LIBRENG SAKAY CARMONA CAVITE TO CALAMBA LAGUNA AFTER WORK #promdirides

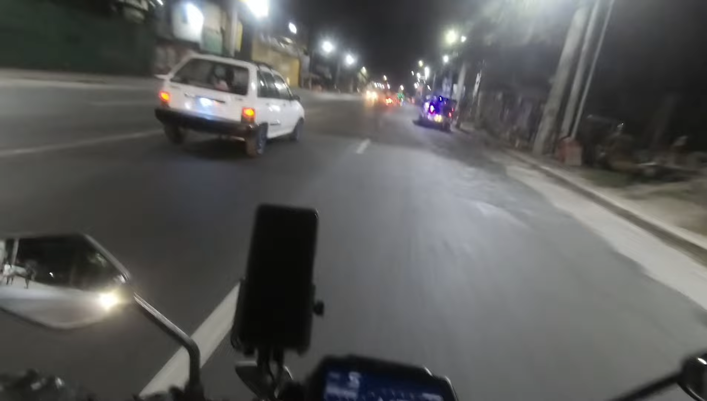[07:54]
Hmm. Ah, okay. Saan na tayo? Ma'am? Saan na tayo? Ano, ma'am? Ano ito? Ah, di ko siyuro kung... Kabuyaw. Kabuyaw na ba ito, ma'am? Ayun, may nakita ko. Ayun, buti ka pa nakita mo.
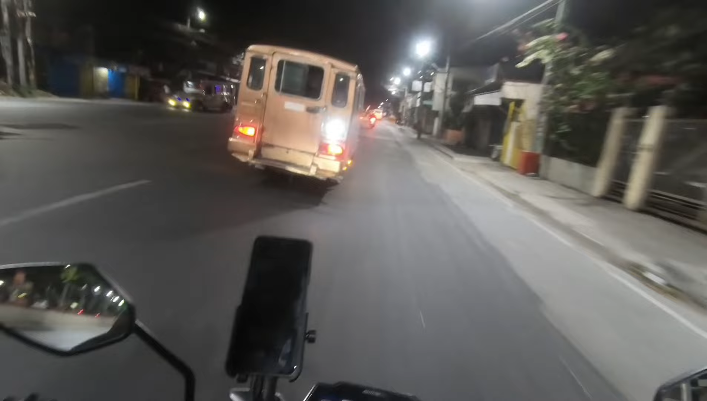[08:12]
Naginaw kong matapit. Sana all. Sana all. Kabuyaw na pala ito, ma'am. Malapit-lapit na tayo kasi kalamba na sunod dito, eh. Kailan naman nambalik mo dyan, ma'am? Ha? Kailan naman nambalik mo sa Cavite? Sa Sabado. Sa ah, balik ka na Sabado? Oo. Atid mo ulit ako. Ha?
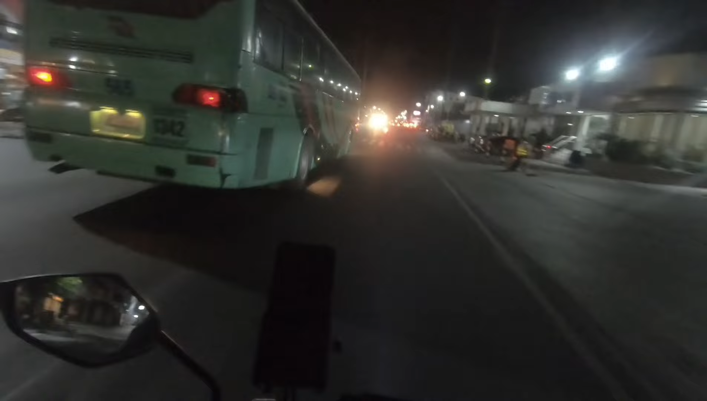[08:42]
Ma'am kaya, maraming tumatawid. Wow, bait naman. May bata, eh. Para yun, rin natin patawirin sila kasi madilim. Ito naman kasi si Kuya. Ginaboy, tawid! Mga patakot naman dito. Gup na lang kasi. Mga kasi parang tatakbo siya, eh.
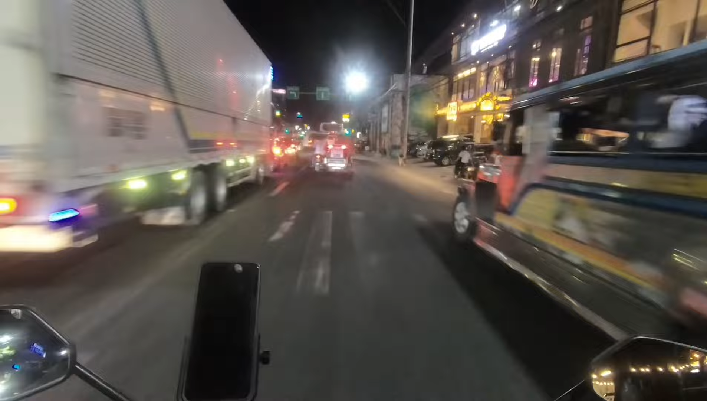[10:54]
Medyo hindi na traffic ngayon, ma'am, eh, no? Hindi mo.
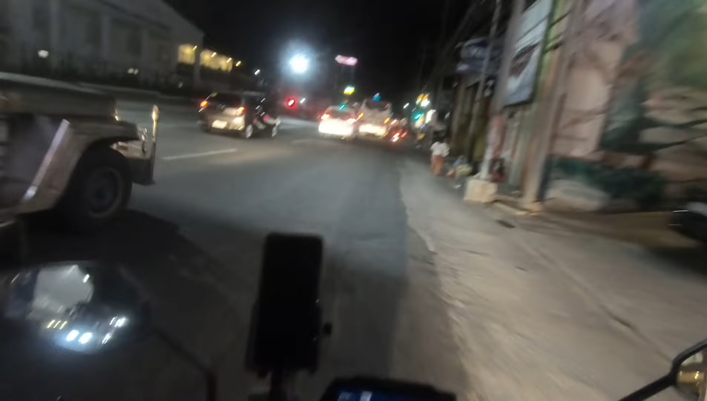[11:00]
Maganda-ganda na yung biyay ngayong umag. Mag-ano? Sabi niyan lang naman talaga traffic. Ma'am? Sabi niyan lang traffic. Oo, grabe sabi niyan, ano? Sabi, marami kasing ano dun, eh.
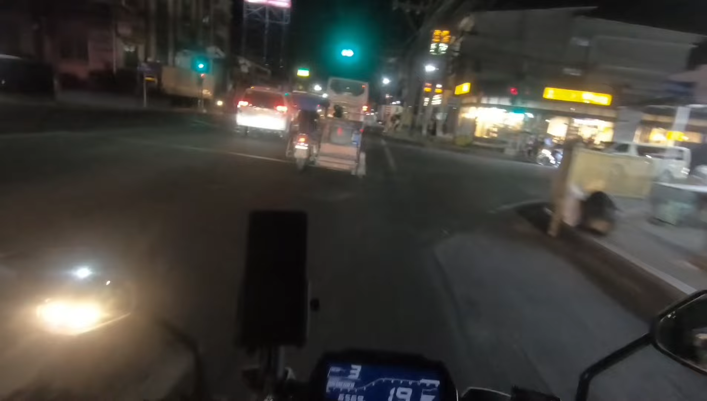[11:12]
Company, kaya paglabasan. Talagang traffic. Oo, traffic talaga. Ah, kaya pwede naman dyan na lang ako sa may tapat mo. Ma'am? Ganun lang kung siguro sa may tapat mo.
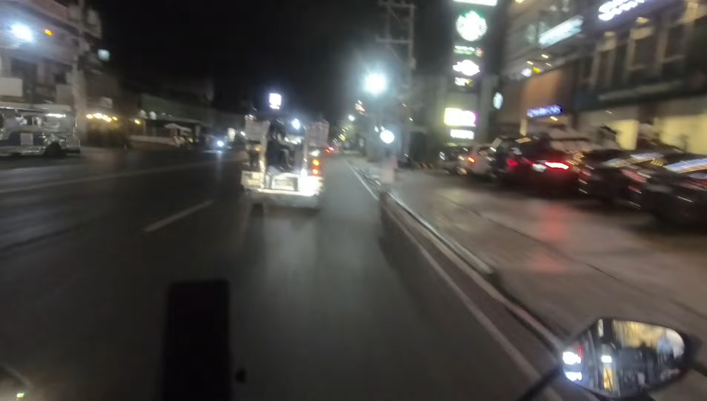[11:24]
Sige lang, ma'am, ah. Ah, siguro dun sa unaan, ma'am. Dito banda. Para medyo maliwanag, ma'am. Okay.